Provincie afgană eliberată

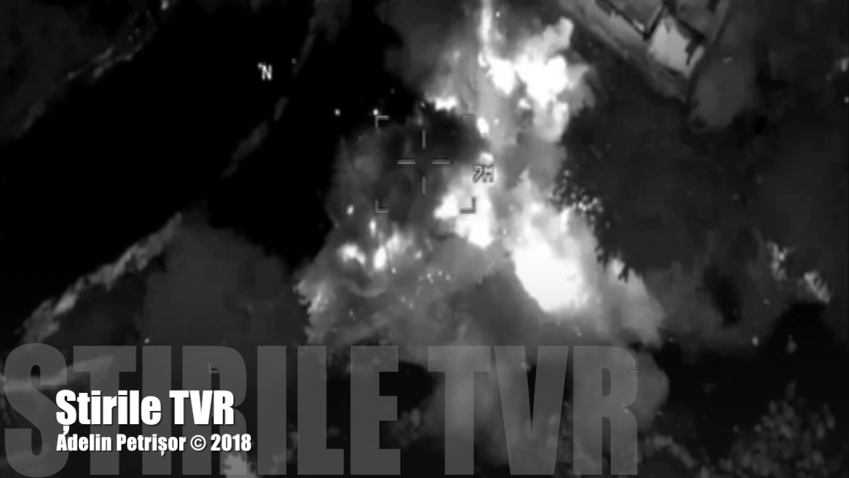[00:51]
Pentru ca militarii să poată înainta mai ușor, aviația americană a bombardat susținut pozițiile extremiștilor.